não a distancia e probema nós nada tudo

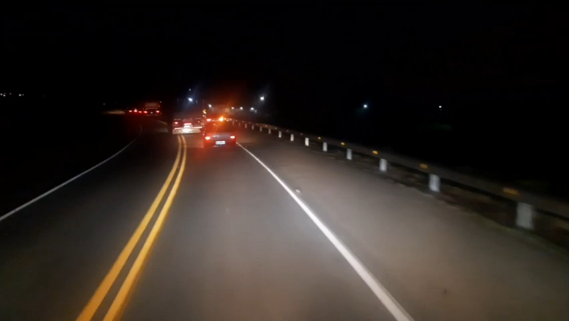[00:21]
Boa noite galera, estamos passando aqui no povoado Alto Verdes,
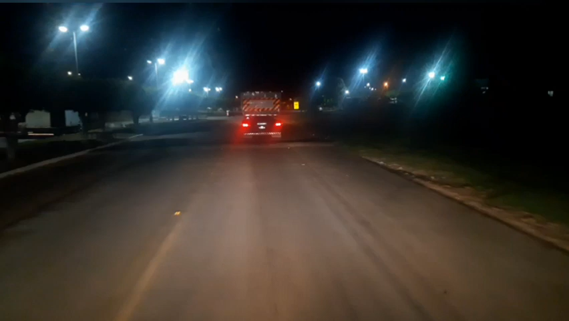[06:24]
E aqui tem o posto fiscal. De Carira. Olha no bitrens aí o carçambão. Vai passando aí. Dá uma buzinada aqui, né.